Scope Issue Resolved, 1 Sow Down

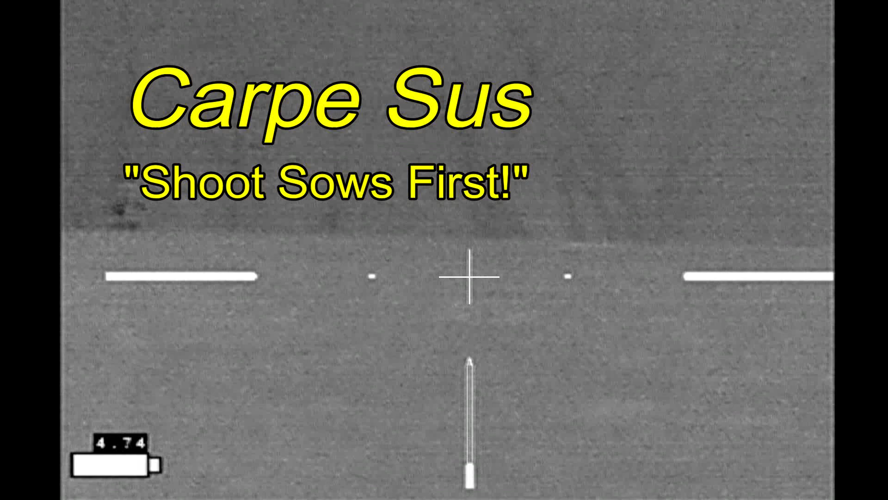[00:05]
I saw these hogs on the preceding night and I'm back and I've finally gotten close to them. If you notice, I'm using my Iron Hunter Mark III thermal weapon sight.
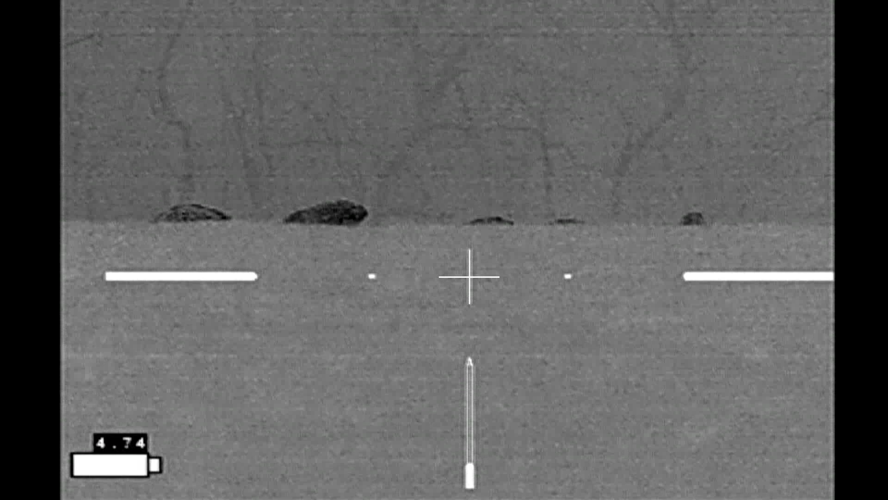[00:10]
This sight had given me some problems previously and so I needed to figure out what was wrong. I did some testing on it. If you want to skip the testing, just go to the shooting, skip the 217.
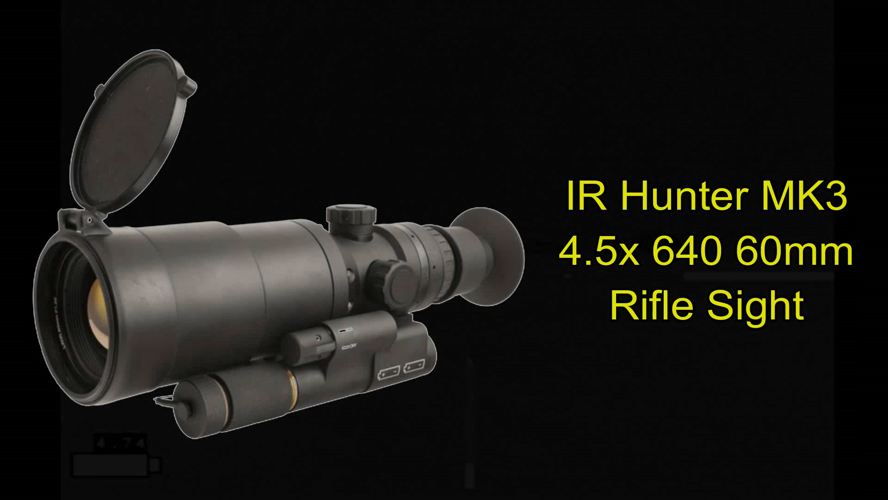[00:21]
Otherwise, I've had this weapon sight since December of 2016. I've had it running for thousands of hours and many thousands of rounds fired through it.
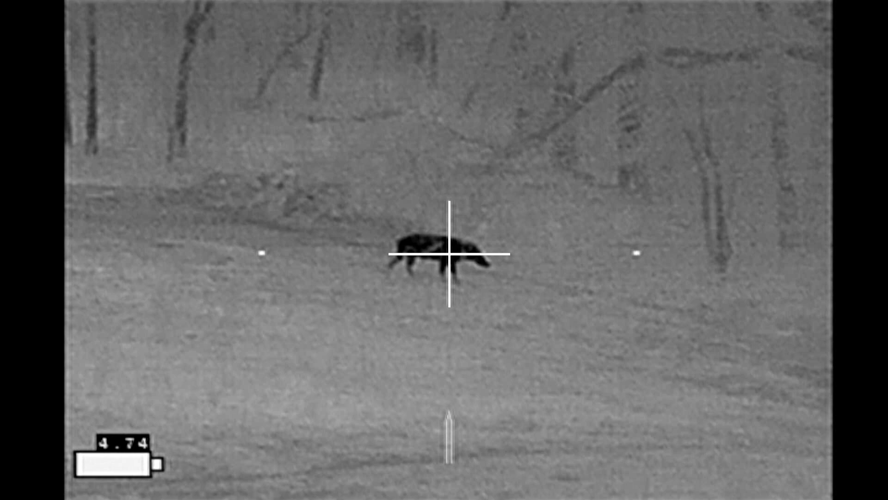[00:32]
But I had this problem where I lost image on the scope.
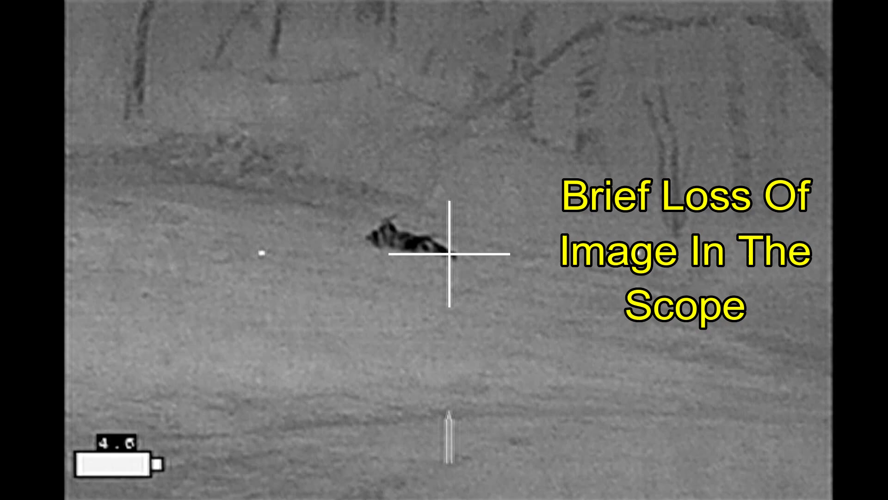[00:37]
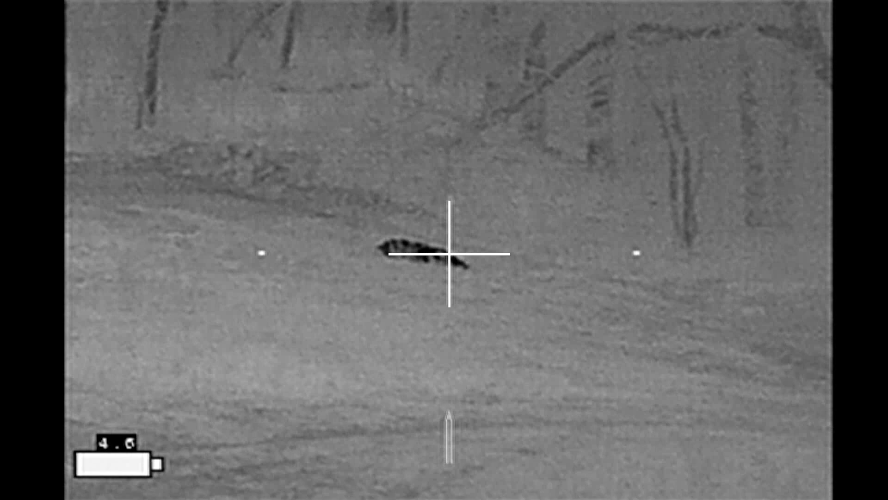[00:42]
So I'd lost the image, the image came back, but the buzzing sound indicate that I'd lost signal.
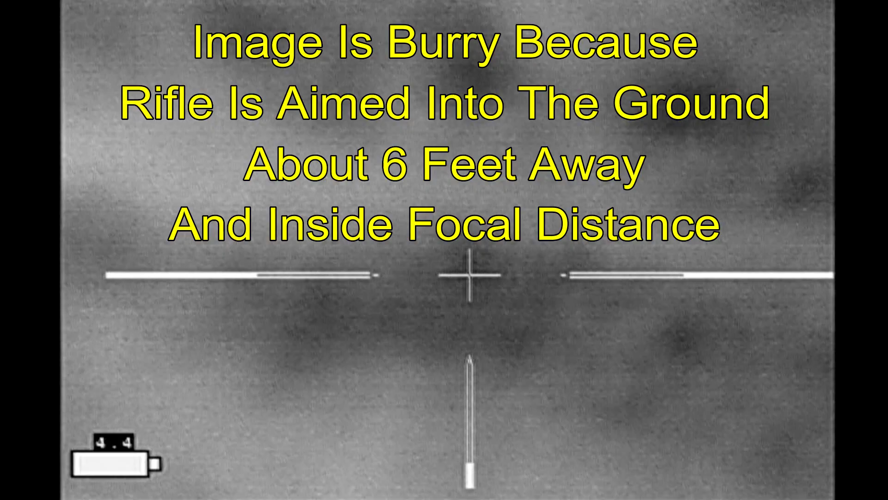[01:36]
Alright, after tightening one connection, we're going to take a few shots with some Wolf Military Classic 100 grain ammunition,
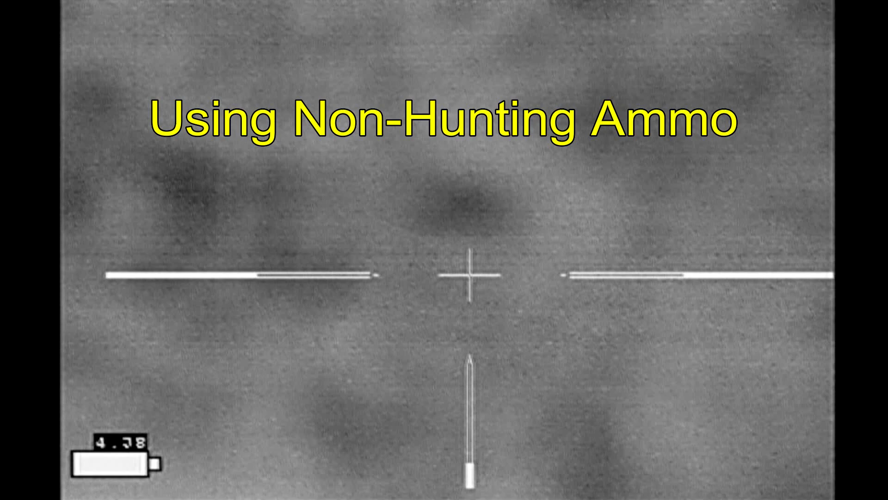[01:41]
see how it does, see if the scope shuts off or if it stays running under recoil. Alright, here we go. Alright, we're going to take four shots with Hornady Black 123 grain ELD into the ground.
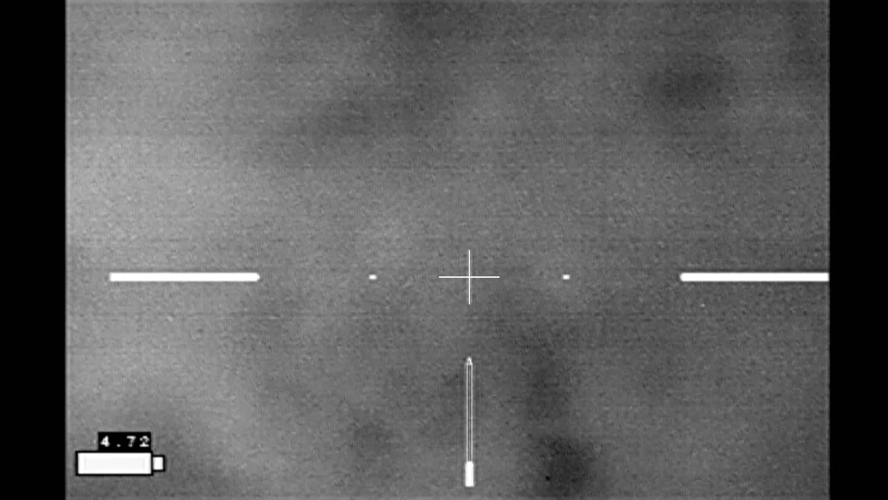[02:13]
No problems. Alright, we're good to go.
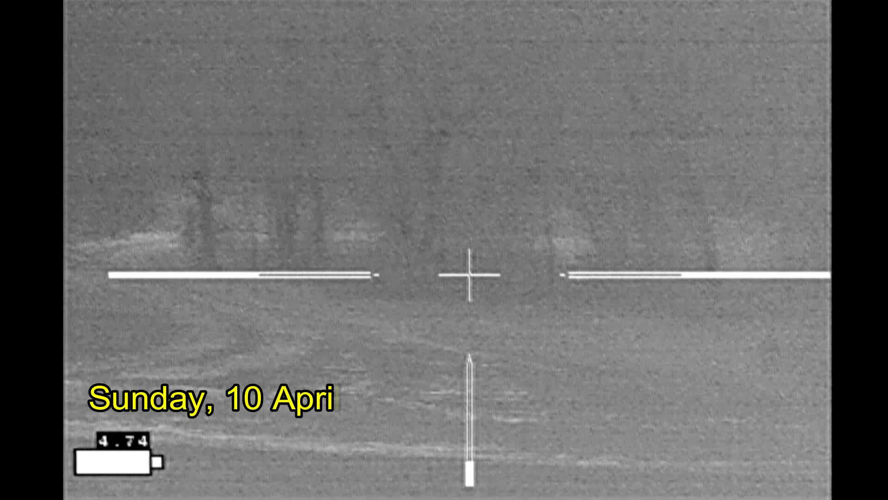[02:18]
Confident that my scope is going to work appropriately. I'm on top of the hill, it's a quite windy night. Looking at hogs down in the next field on the other side of the trees. You can barely make them out as some darker dots.
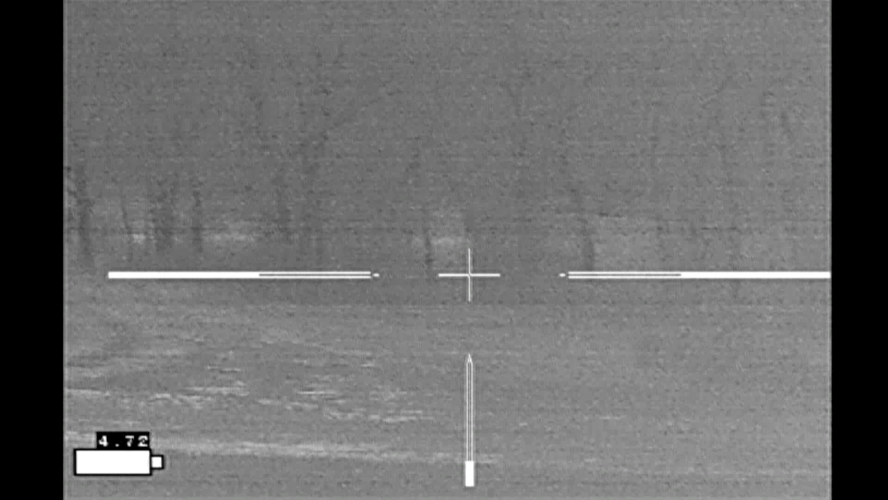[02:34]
Through the brush, I'm going to head down the hill, through the gap, and here I am with the hogs.
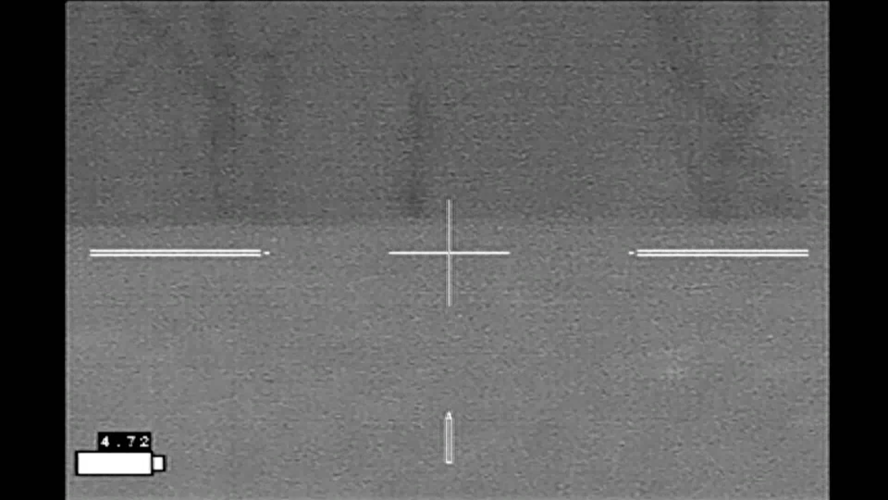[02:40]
I'm going to be shooting my TX-15 multi-purpose carbine enhanced and 6.5 grindle.
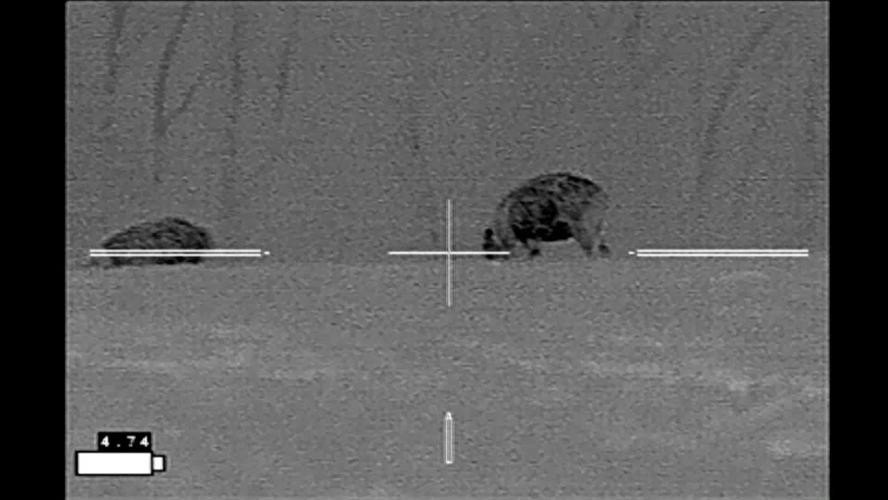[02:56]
As I was making my way down the hill, the hogs were slowly moving off to the left in the same direction as the wind.
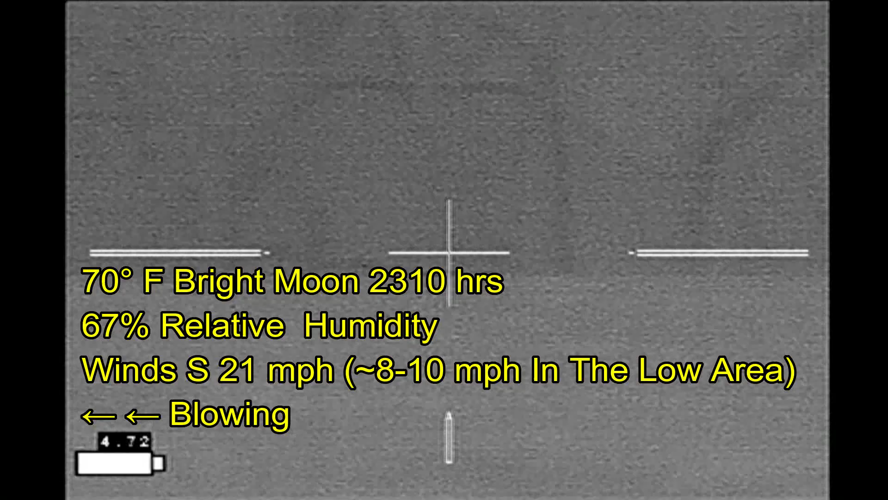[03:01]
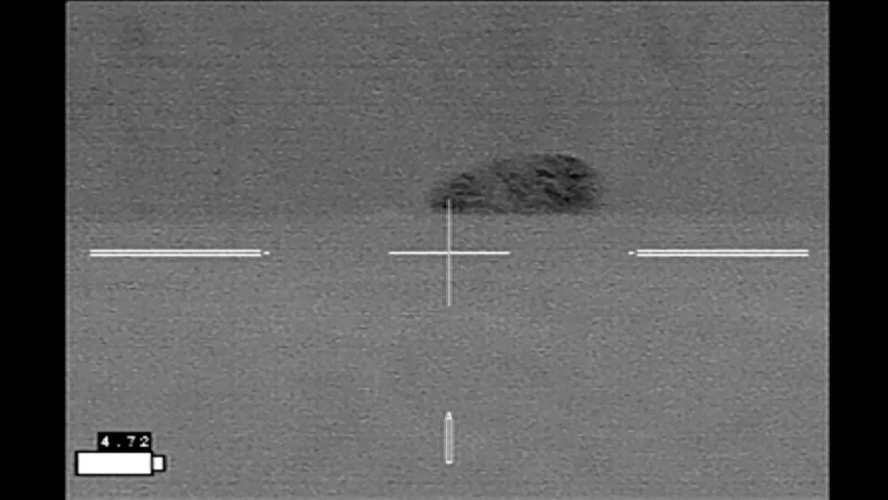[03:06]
Unfortunately, there are less hogs here now than there were just about five minutes ago. So, I've got a problem in that the hogs are very close.
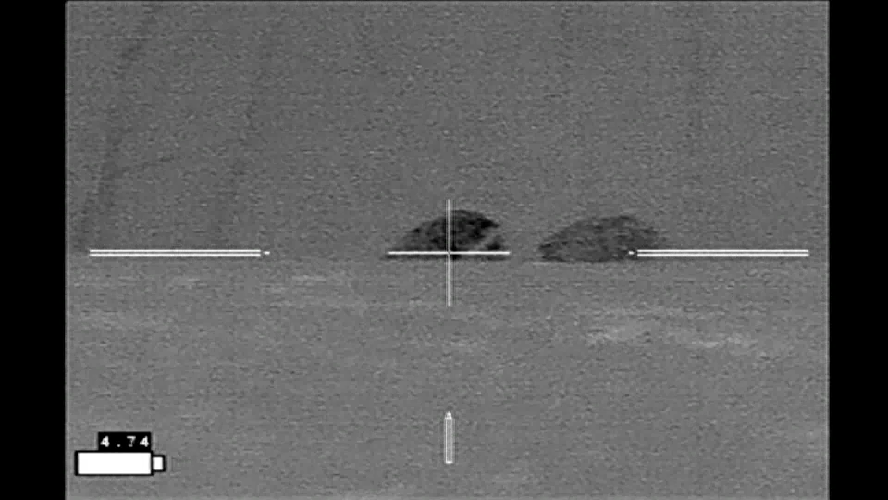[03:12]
I can hear them. I can see them with my naked eye, but I've also got this little ridge right here.
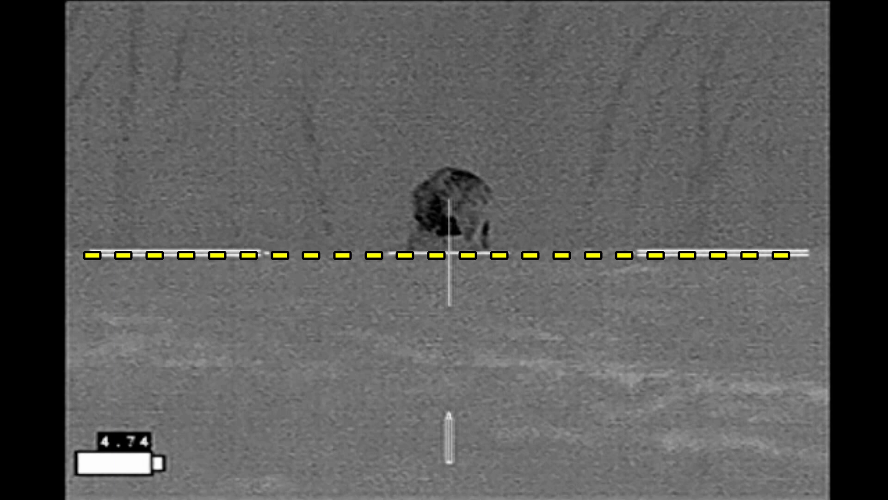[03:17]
That ridge isn't going to be so much of a problem because,
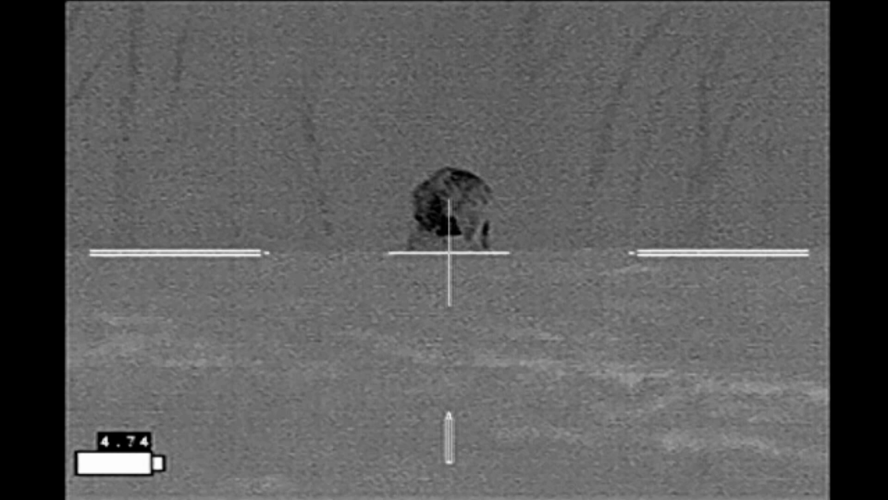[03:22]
while the ground fades away behind the ridge, it comes back up and I can see the ground there by the trees. So here I'm not shooting up over the horizon,
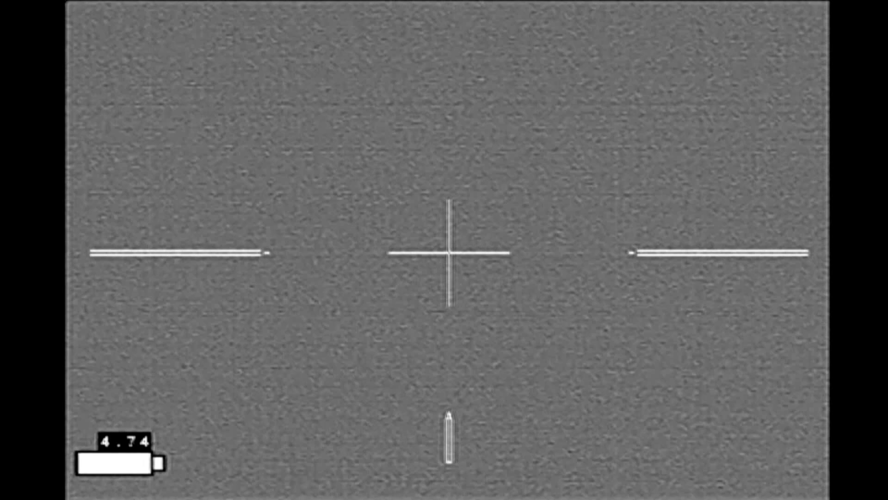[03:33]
but I'm actually shooting down into a low area just over a slight ridge.